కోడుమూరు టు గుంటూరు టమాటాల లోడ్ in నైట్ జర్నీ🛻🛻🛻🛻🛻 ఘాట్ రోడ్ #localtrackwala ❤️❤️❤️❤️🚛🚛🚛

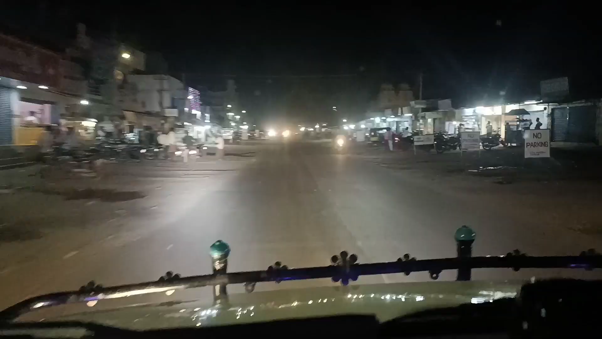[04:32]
इकन्च वक आत्मकोरु वकम्पैकलों मीट्रेमा उन्टुन्दी आटिकेल्ली डेरेट्टु गावें आत्मकोरुला वापी बंडि बोयनंगी नम्जेज जेसी इंग्या कन्ची कोट्टेगे उन्टुन्दी इन्दुगंड सिंगल रोडु, डेंजर रोडु,
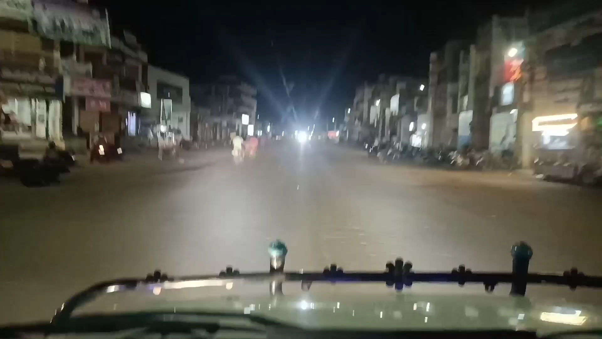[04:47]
गाड रोडु, आर रोडु मेर्चुई उटांदी इला उन्टुन्द
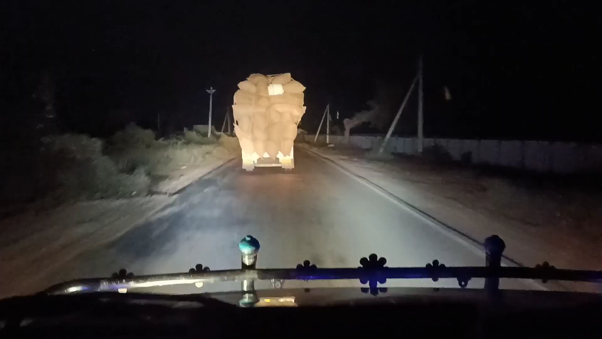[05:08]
इन्टरु वल्लो यला पोत्तर मनकेद्धियाल्दु वल्ला के चारा इब्भन्दिगा उन्टंदी इना
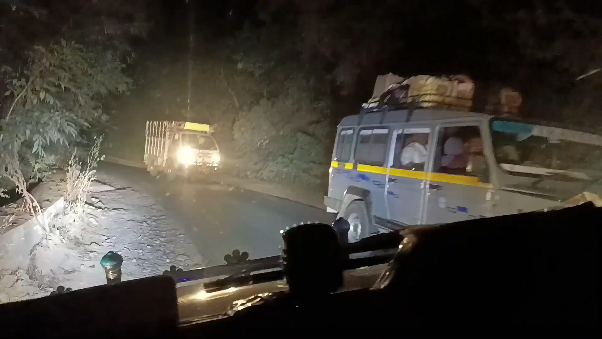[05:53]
बुललो रापायदे लव बुललो रापायदे रहर来लों आड़ी बुललो
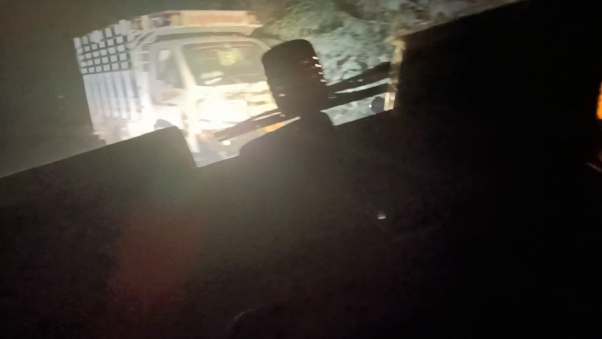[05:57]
राले बुललो राला साथकतु सम्धिए मुललो रापायदे आपजित वेहिकल शाना ट्राफिक आयता दानी ने ये मुंदर कोची ना
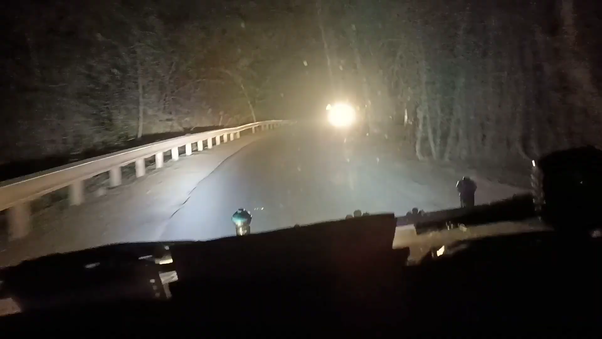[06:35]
एक्कोंटै मत्यनों कटे रोड सिंगल रोड का पट्टी आपचिट वेगलेसे असल अफ्पोटम यक्कड बोवल मनके तेल्दू आटिसी वोल्लाइत असल दिगर दिगर इंग इन
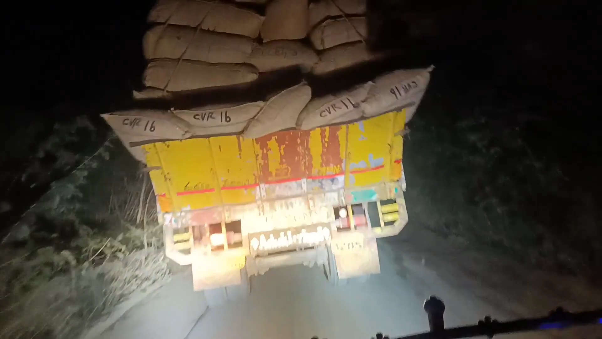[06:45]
चूड़ंडी इलार्या गुद्धत द ब्रेक्डवन हैंदी नाधिकोन